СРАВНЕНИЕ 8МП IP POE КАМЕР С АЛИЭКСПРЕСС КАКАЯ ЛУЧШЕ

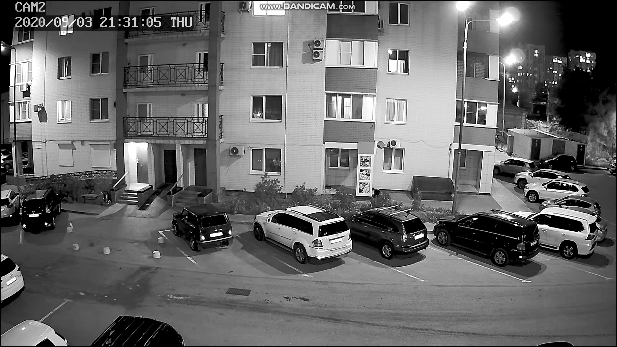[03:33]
Особенно, если есть какие-то источники искусственного освещения, как вот здесь, во дворе. Во время теста у меня просто не было возможности вот так вот на улице показать вам возможности этой камеры в полной темноте. Поэтому, если у вас есть какое-то освещение, то лучше отключить ИК-подсветку. Матрица и объектив у камеры весьма светочувствительные. Даже вот при небольшом ночном освещении будет более яркая и сочно-цветная картинка.